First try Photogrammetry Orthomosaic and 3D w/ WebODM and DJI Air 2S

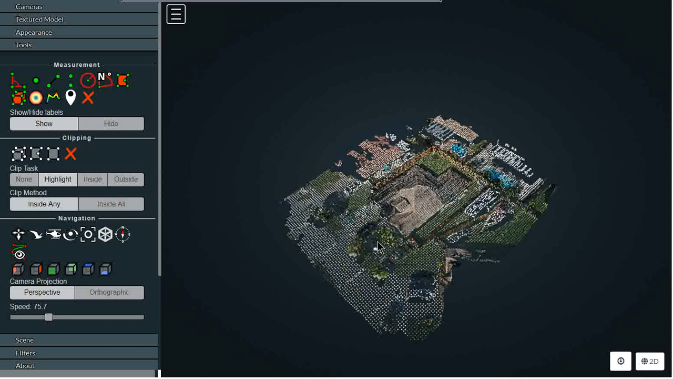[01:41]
learning here it comes it built a 3d model now all of my photographs were straight down and I did not take the
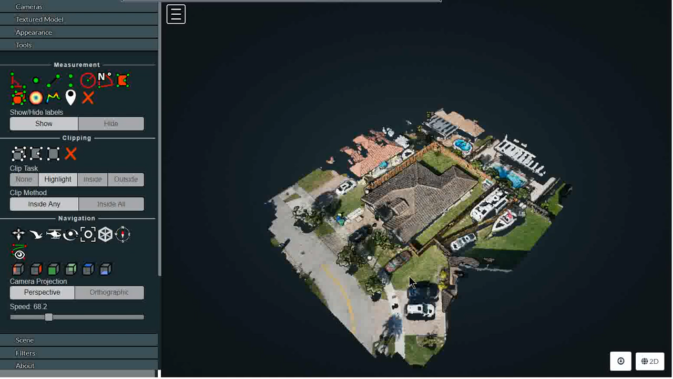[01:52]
required my took 74 really should take about 300 for this work apparently
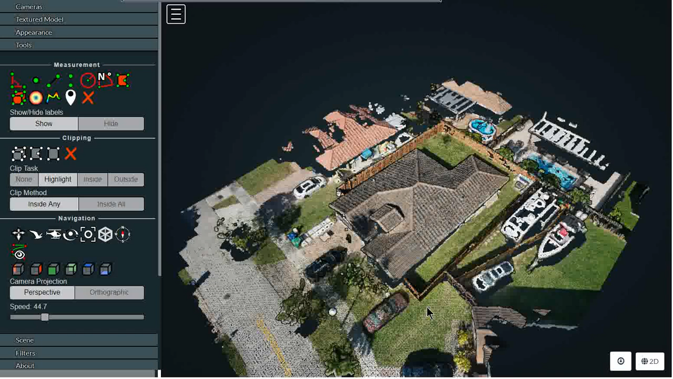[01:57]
and again see that crosshatch there where it's better here and there this little computer is
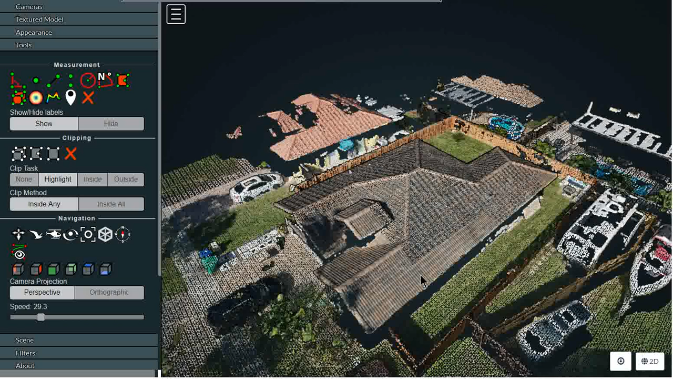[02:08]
struggling all right so here let's put it let's put it there and check this out I'm not amazing yeah you can see it's really having a tough time
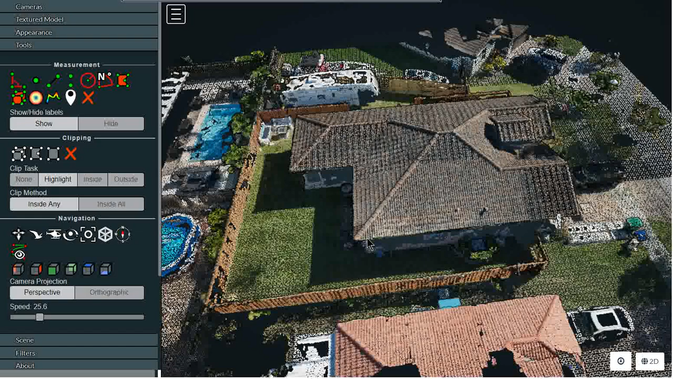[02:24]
refreshing it even picked up some wall detail now we could really treat the old okay I'm gonna show you something really cool now
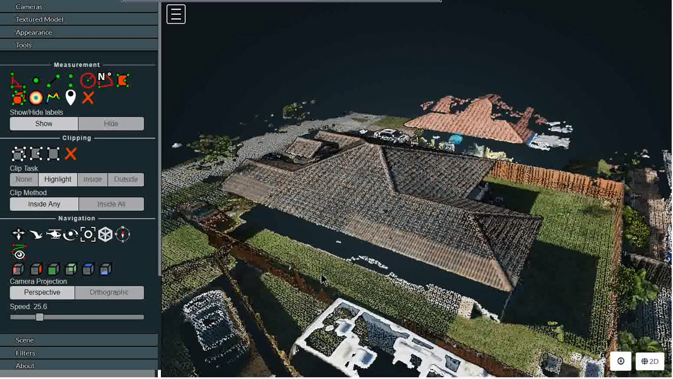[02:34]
in a minute so this is how
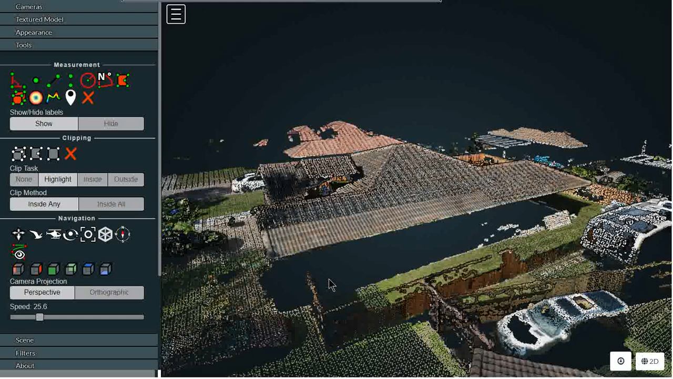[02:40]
construction companies can take a look at their site architect decide exactly how they're gonna put what's on there check again again this is
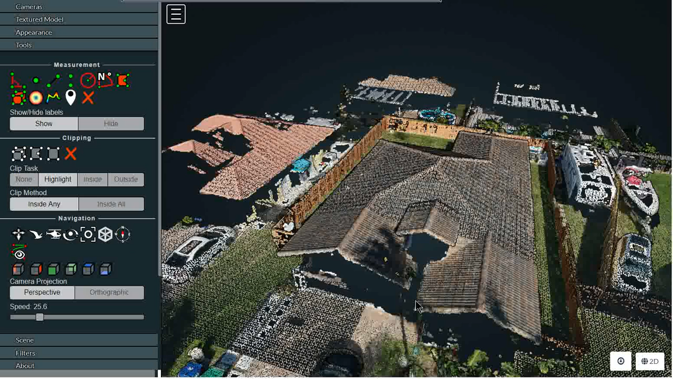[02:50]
a very very cheap laptop underpowered ASIC but check this out all right so let me go inside this actually go
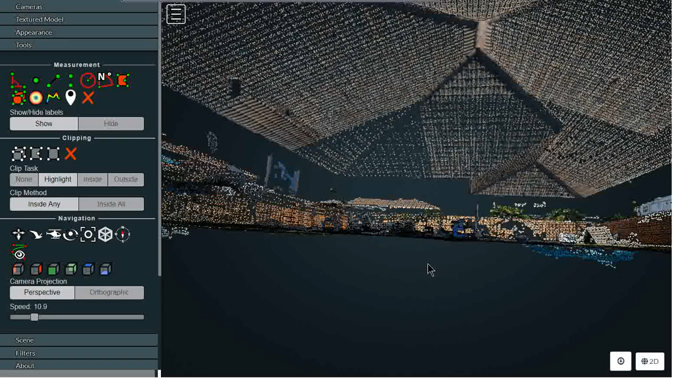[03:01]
inside the structure I think
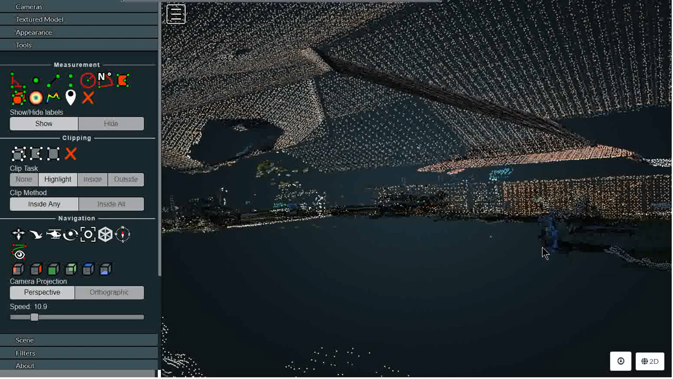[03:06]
that's pretty wild so just imagine we had no walls in there
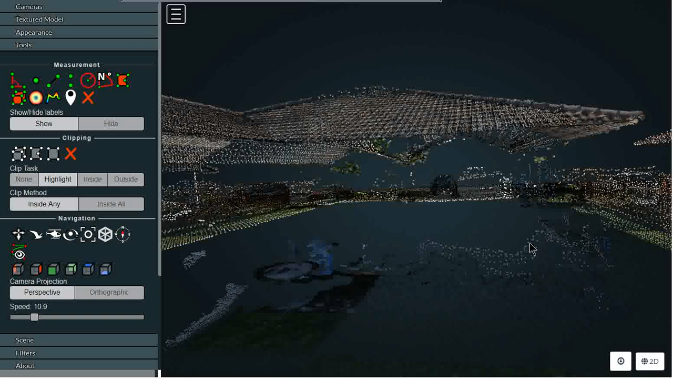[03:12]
I think that's just cool it can be anyway
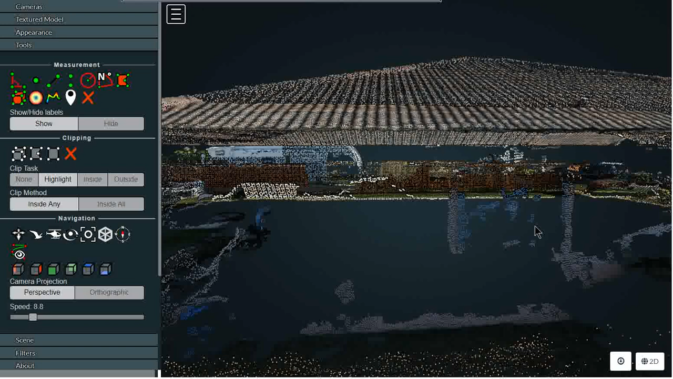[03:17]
I would say that was a rather successful first attempt
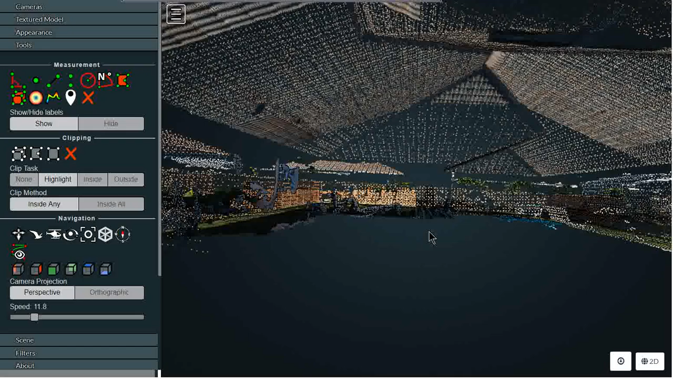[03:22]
no automation whatsoever it's all manual like like I said I took 74
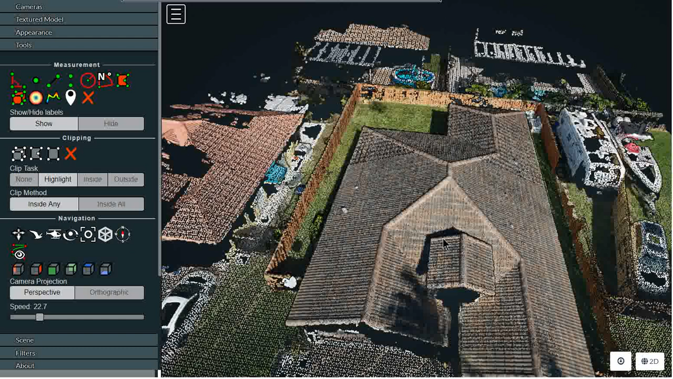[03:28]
photographs flew I flew over the the property starting here I kind of went down here back here up here and down here and kind of flew around and filled in some blank spots and taking photographs probably every
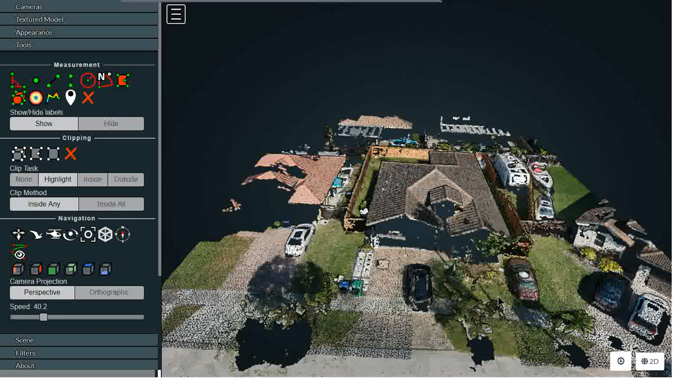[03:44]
10 feet or so so I couldn't get the automated tools to work properly I think my tablet is too slow but there you go first